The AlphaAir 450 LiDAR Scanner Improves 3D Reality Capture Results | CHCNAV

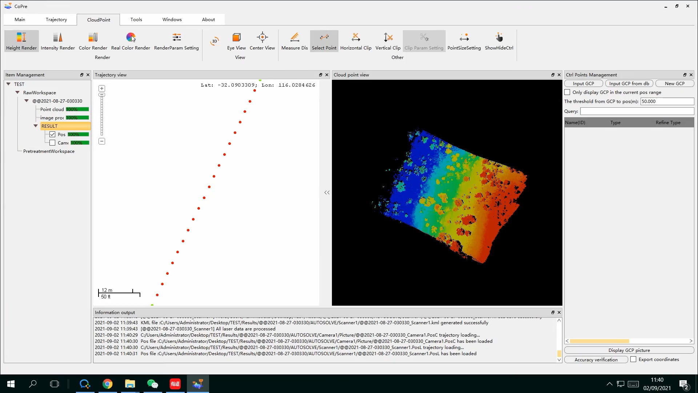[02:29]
All results can be viewed on interface, and finally output last format point cloud data with RGB information.
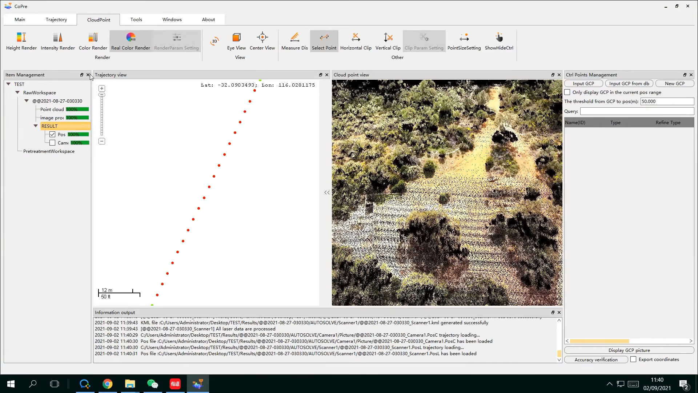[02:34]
AA450 is mainly focused on power line inspection, topographic survey, and infrastructure.